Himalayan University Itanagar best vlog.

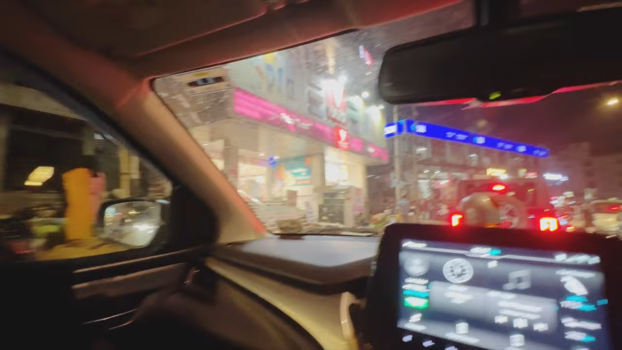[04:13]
और यहाँ भी थोड़ा ट्रैफिक है। बाय द वे ट्रैफिक ही ट्रैफिक एवरीवेयर, ट्रैफिक जैम। तो मैं नियर बाय SBI,
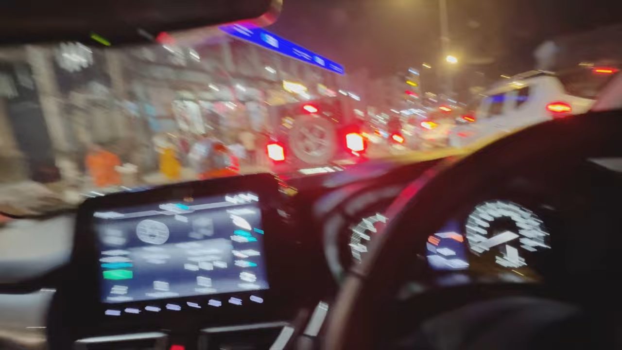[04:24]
तो शाम का नज़ारा दिखाती हूँ कैपिटल का। सो गाइस, अभी हम हिमालयन यूनिवर्सिटी पहुँच गए हैं, एंड मेरे राइट पे है आई लव हिमालयन यूनिवर्सिटी। तो हम सीधा